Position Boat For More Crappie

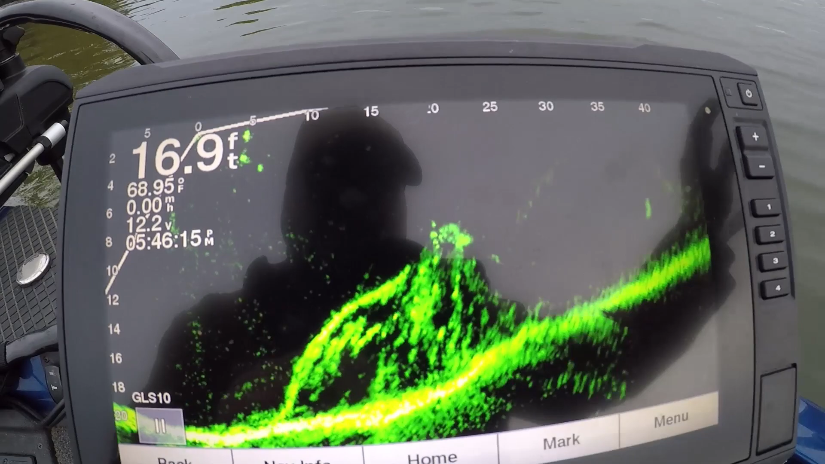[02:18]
On screen: depth 16.9 ft, water 68.95°F
I found the fish, okay? And you can see they're on some kind of structure right there.
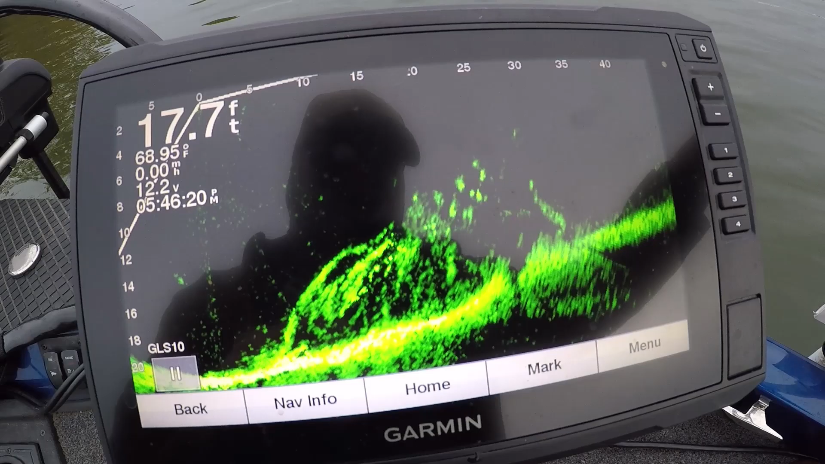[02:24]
On screen: depth 17.7 ft, water 68.95°F
I'm moving my transducer. I've got it right here to my right here where I can move it.
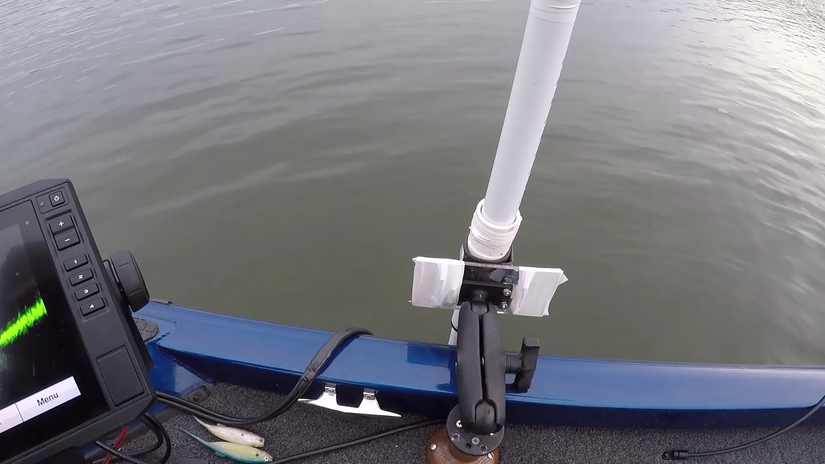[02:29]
Ah, too far left. Go back right, Dennis.
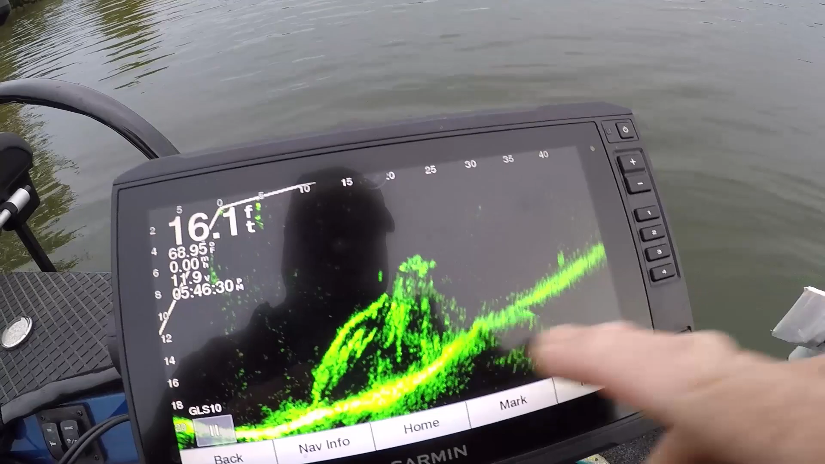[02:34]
On screen: depth 16.1 ft, water 68.95°F
See the fish? See them there? Let me get you all a little closer.
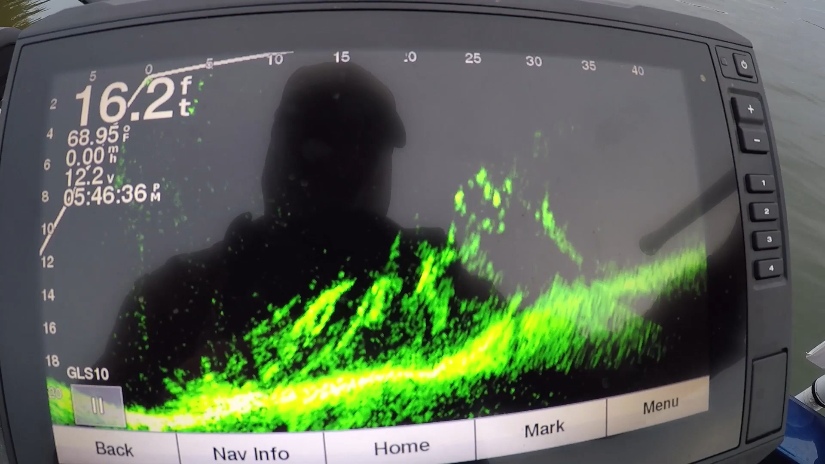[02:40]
On screen: depth 16.2 ft, water 68.95°F
Now, see these bright spots? Those are fish. Now, once I found that, here's what I've done. I got back.
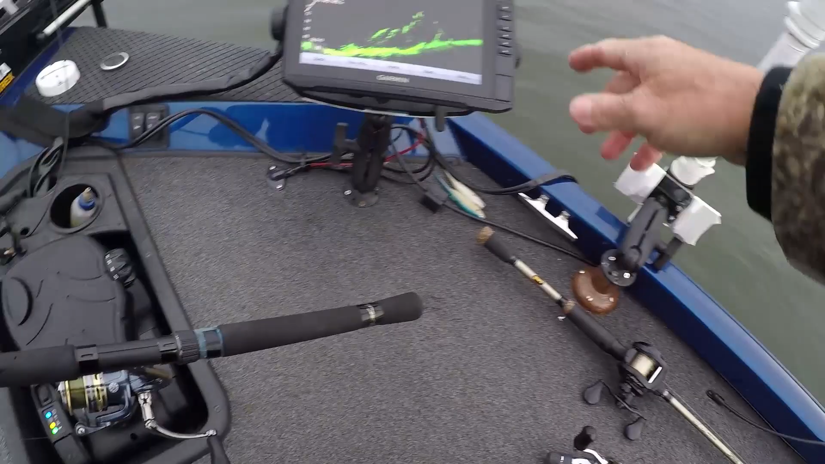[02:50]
I'm 25 feet from it. You see, it's a lot of stuff. It starts off by 10 and goes to like 25 feet. So there's 15 feet of stuff right there. Alright?
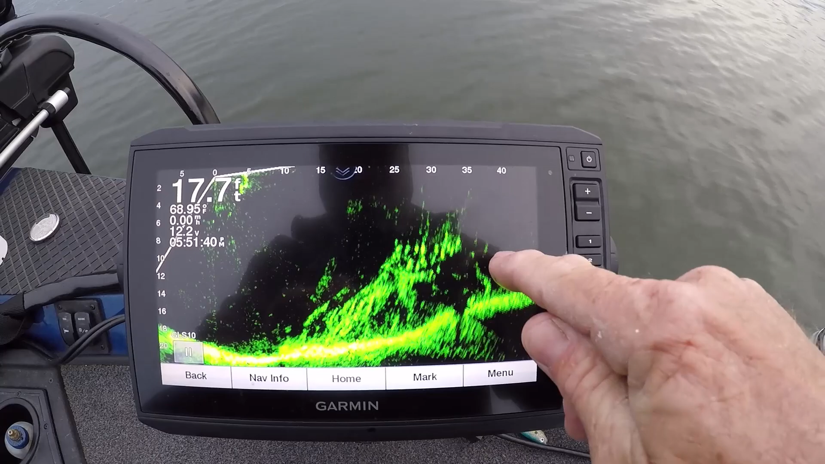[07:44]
I'm trying not to make much noise. I hate to hear it too when I edit it. But see, when I see that, I know it's fish there. See them, see them bright yellow spots? And see, one of them is hanging off the side. And if you watch it, you can see that moved. I'm not getting a clear shot at it because I think it's because it's so deep. I don't know. Or I'm so far from it. And here's a school of shad. You see that? It's a school of shad right there.
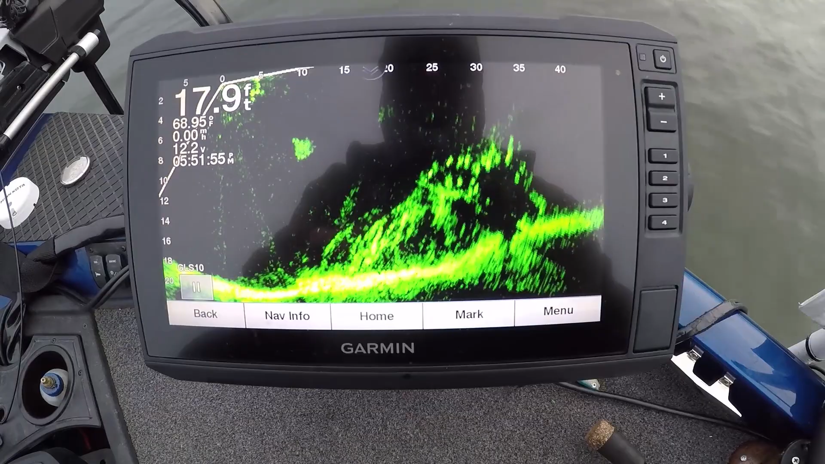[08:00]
On screen: depth 17.9 ft, water 68.95°F
I'm surprised they hadn't got after them because I'm a little shad. I've been seeing big shad back in this creek I just came out of. But anyway guys, that's what I was doing this evening. I spent a lot of time finding those fish. Gosh, guys.